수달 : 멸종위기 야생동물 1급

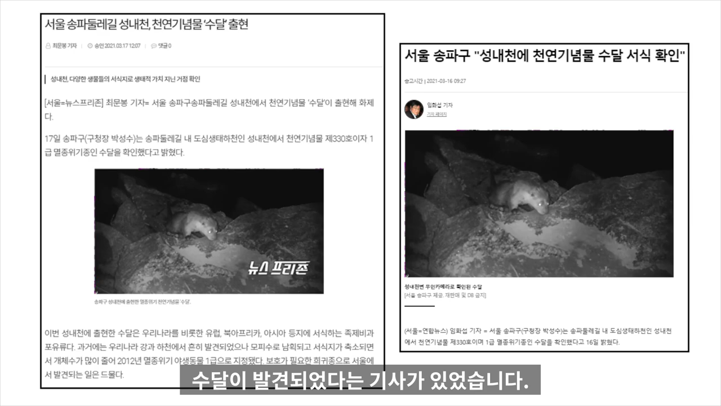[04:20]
기사에서는 3개월 동안 수달 분포조사를 진행하며 무인 카메라를 설치했고 이를 통해 흔적을 발견할 수 있었다고 합니다.